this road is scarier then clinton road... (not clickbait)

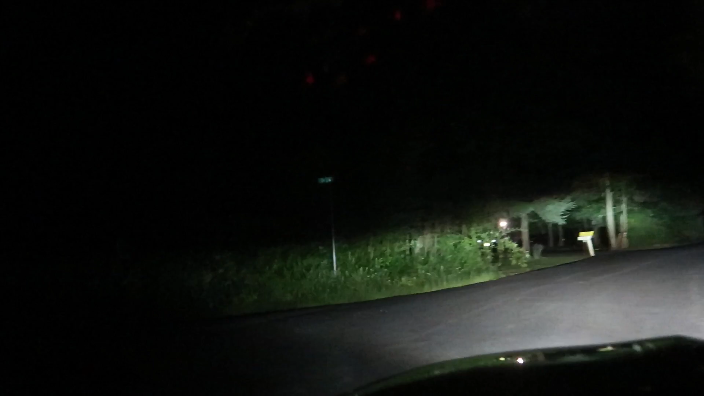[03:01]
This is the beginning of the road. Let me zoom in, see if I can get the actual sign. Man says, nah. As you can see, that says Split Rock. Says Split Road.
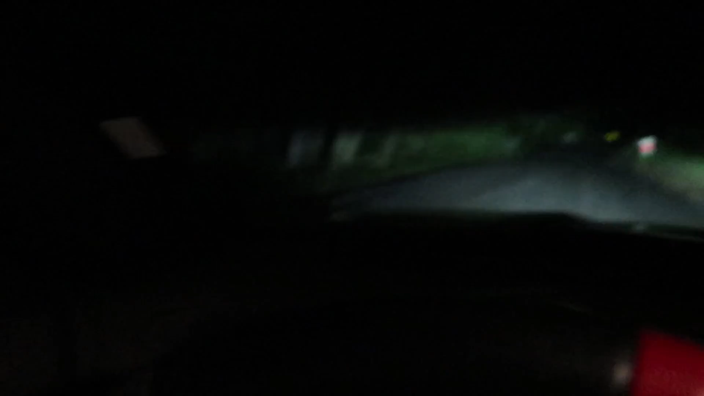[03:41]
We're going. Yeah. We're mowing them down, but this is just a normal road so far. Yeah, I don't really see nothing crazy. It's just like Clinton in the beginning. Yeah, it's just like Clinton Road, guys, in the beginning where like all the houses and stuff are. I don't know why the hell anybody would want to live here. This is a pitch black road. It's just sketchy. No. Oh, nah. This is Molly.
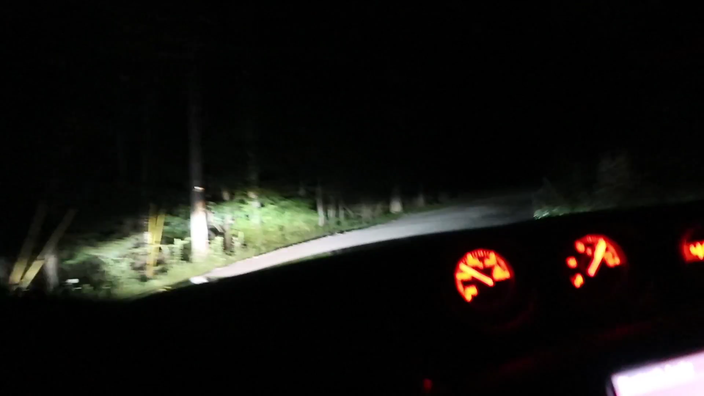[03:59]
Oh, come on. Oh, hell no. Nah. Stop playing. It's not even, roll the windows up. Not today. We're rolling the windows up. Nah. We'll lock the doors. There we go. Nah, bro. Somebody's in front of us. Guys, I swear to God on everything, you're gonna witness a murder today. If somebody's in front of us, I am not stopping. I'm running them over. This is freaking crazy though. This is gonna ruin my car. Oh my God, bro. This is gonna ruin my car. Dude. Knock on wood. What if you get a flat right now, bro? Oh, then we're driving off on the flat. We're driving off on a flat tire because I'm not stopping. Oh my God, bro.
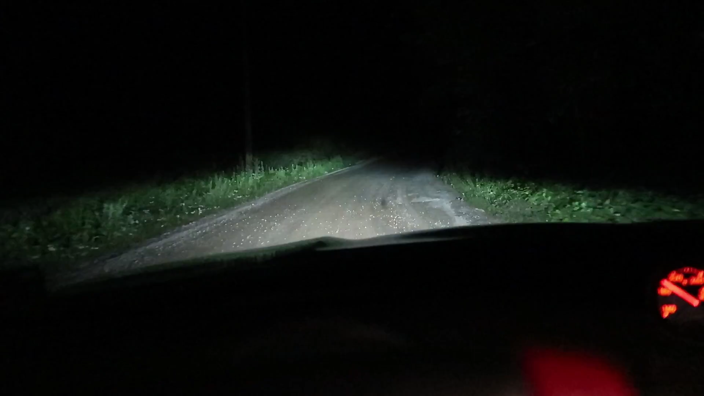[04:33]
Why did you say that? Why? Dude, this isn't even a street. Yeah, this is sketchy. Oh, dude. I don't like this. Bro. Why do we get ourselves? Oh. Yeah, why do we do some stuff like this? Oh man, what if a llama attacks us? Yeah, it's getting rockier and rockier. Holy crap. Oh my gosh, I am not liking this at all. Guys, I am not liking this at all. Right no connection. This is a sketchy one, and we got no service.
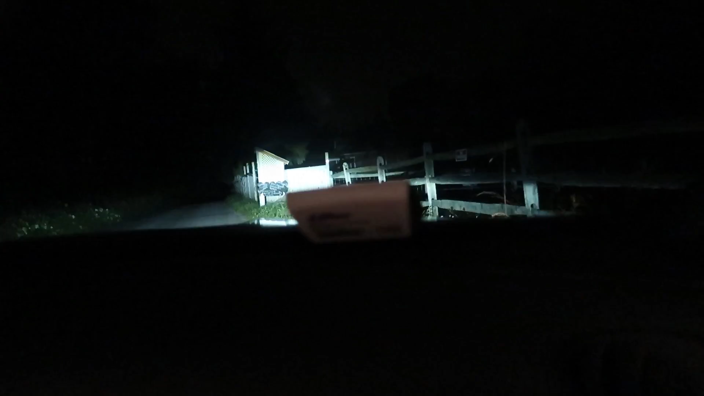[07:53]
Oh, there's a horse. A what? Look. Oh! Nah. They weren't lying about the animals. There's a horse right there. You see? Can they see him?